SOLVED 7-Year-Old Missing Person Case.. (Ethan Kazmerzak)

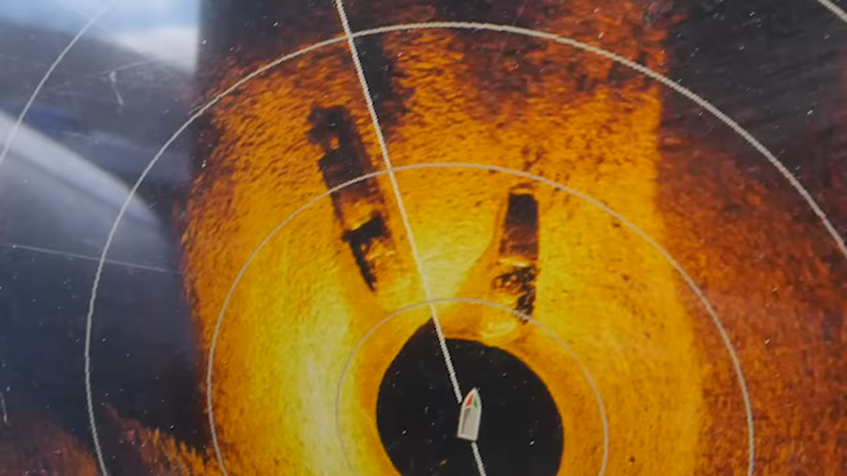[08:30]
Right where? The car is 100% a car. Where? Yeah, right there. Yep, right there. Yep. All right. Good luck.